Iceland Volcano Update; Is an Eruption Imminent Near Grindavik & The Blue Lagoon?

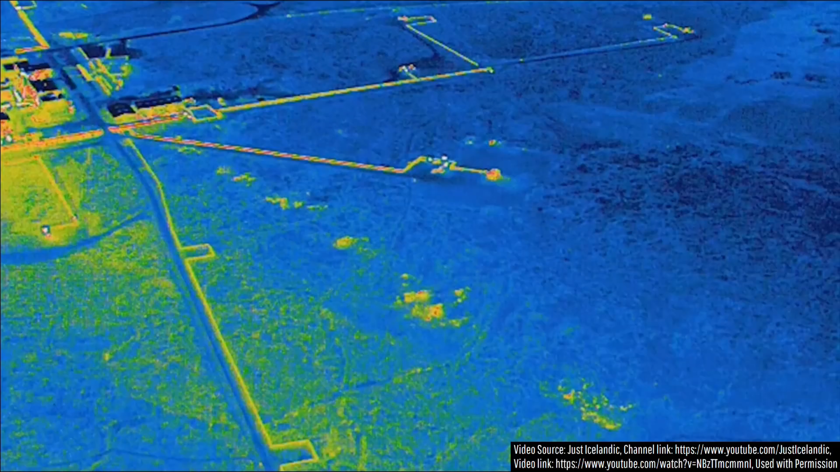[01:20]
While the first thought that might come to mind for some people is that the increased temperatures at this point must represent where magma is shallowest and thus the most likely spot for an eruption to begin if one were to occur,
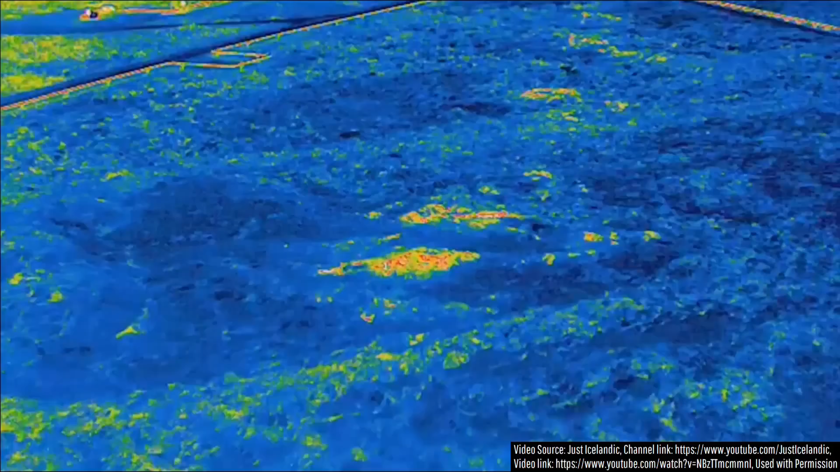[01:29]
this is not necessarily the case.
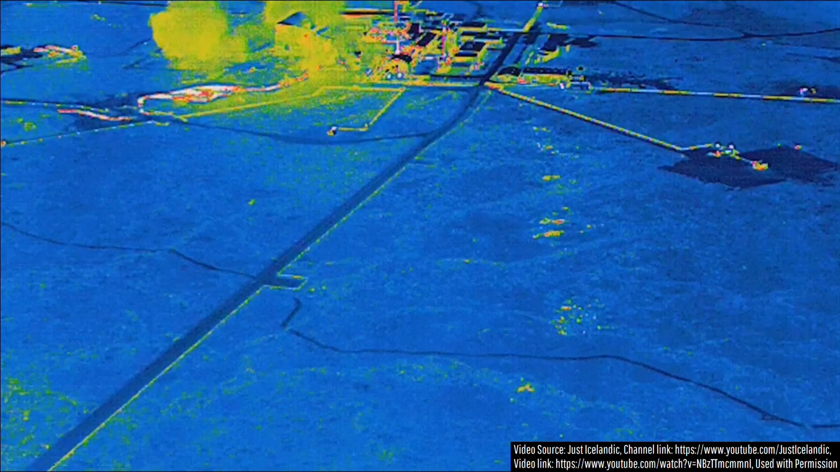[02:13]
Thus, while Just Icelandic's find is interesting, it is far from conclusive as we do not have a detailed baseline to compare it to.
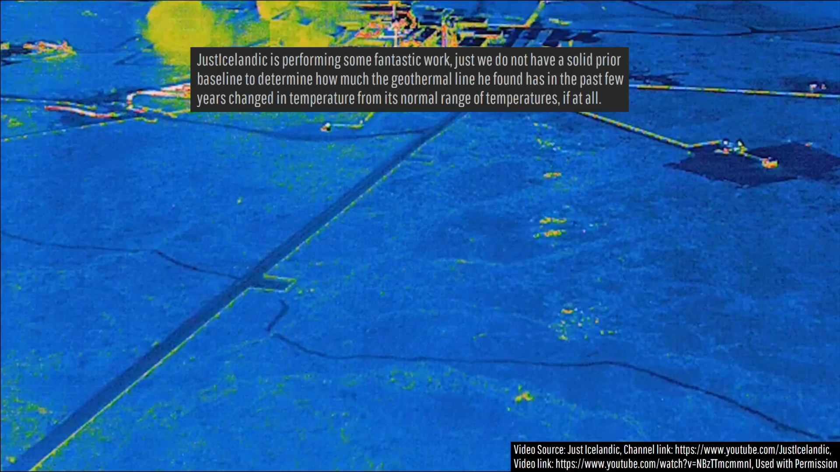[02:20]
So, let us now compare the ongoing magmatic intrusion at the Recones volcano to the 4 similar intrusions the volcano produced during 2020 and 2022 to see how different or similar the current volcanic unrest is.